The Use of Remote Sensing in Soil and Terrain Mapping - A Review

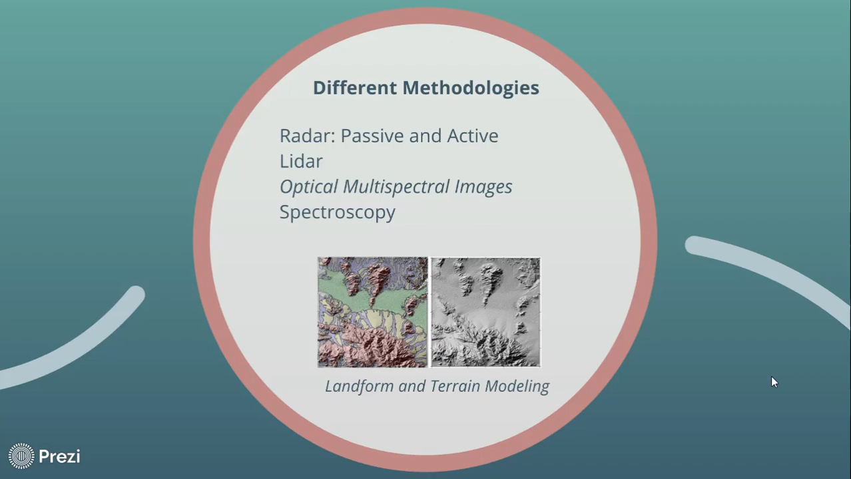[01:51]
Now, most of spectroscopy needs to be measured with a handheld device, and I'm going to focus on the optical multispectral images, which is what class mostly covers. And this picture is actually of the landform and terrain modeling that you can use through DEM equations that can be used in equations to talk about soil.